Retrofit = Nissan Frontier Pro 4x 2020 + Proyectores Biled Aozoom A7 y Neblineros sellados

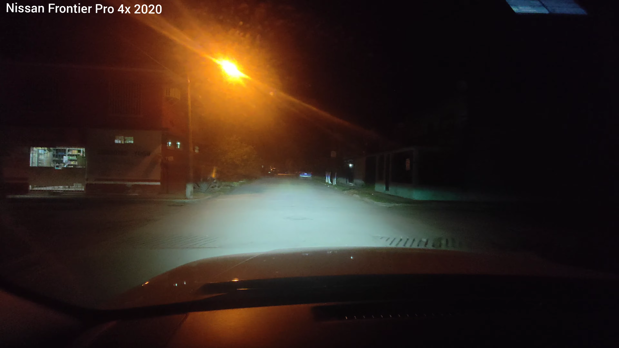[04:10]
Están alineados de tal manera que no deslumbre a los autos chicos, pues. Porque una de las cosas de estas camionetas que no son altas, ahí está la alta. Ahí tenemos también en los neblineros. Nota nada más está encendido las puras bajas. Entonces, este tipo de vehículos tienes la vista desde arriba hacia abajo en vez de los autos sedanes compactos que vas sentado y pues tienes la vista hacia arriba.